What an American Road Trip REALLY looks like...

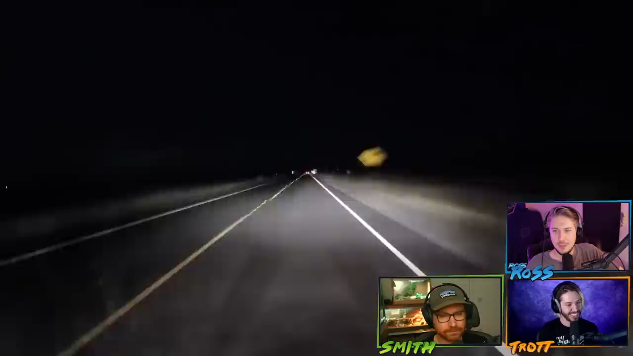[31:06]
more night shots i mean seven hours basically this is just the transition for we just drove seven hours